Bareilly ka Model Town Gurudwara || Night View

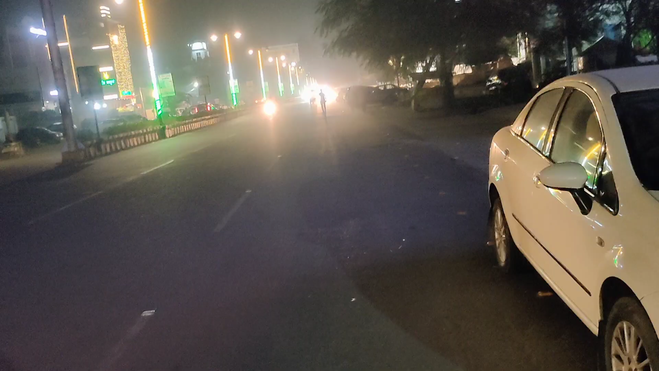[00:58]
तो दोस्तों देख सकते हैं यह है बरेली का स्टेडियम रोड और यह सामने के रास्ता गई है
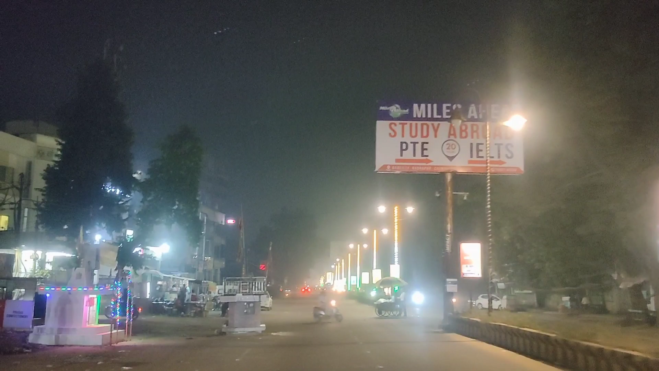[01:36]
पैल कितनी है यह रोड बहुत ब्यस्त रहता है और इस रोड पर दोस्तों काफी अच्छे-च्छे हॉस्पिटल भी है
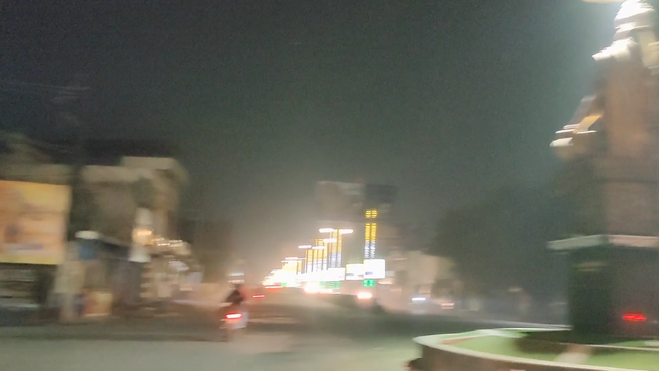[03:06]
ये हैं संध्यनगर के लिए रास्ता करी है पूरी ये रास्ता संध्यनगर रोड के लिए पूरा अब यहां से जा सकते हैं और हम जाना है आगे
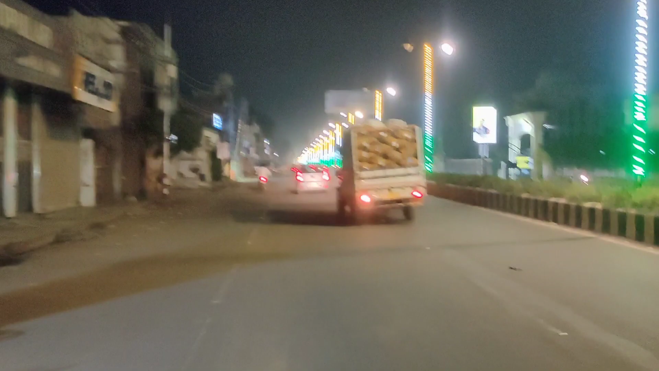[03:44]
इसे नहीं लगा सकते हैं राथ के दस से उपर के टाइम है उसके बाद भी आपर इतनी चैल पैल है ये ये गेट है माल टाउन का